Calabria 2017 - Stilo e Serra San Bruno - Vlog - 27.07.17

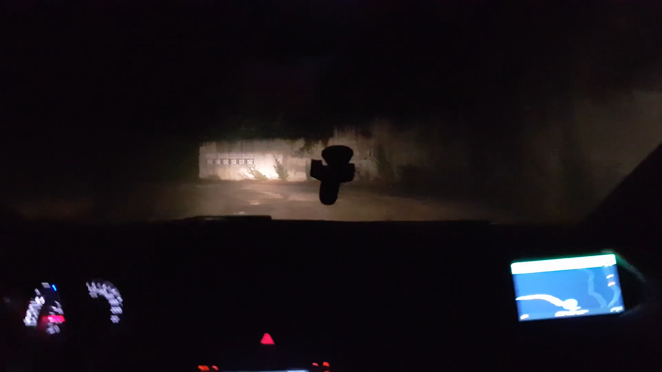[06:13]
non so se vedete perché non vedo siamo su questa strada incredibile a 6 milioni di metri di altipidine qua stiamo andando in mezzo alla mondezza ma lo cazzo? di là la strada dai ma sta andando quella strada? forse questa è una strada normale bella, bella strada no, è che incredibile questa strada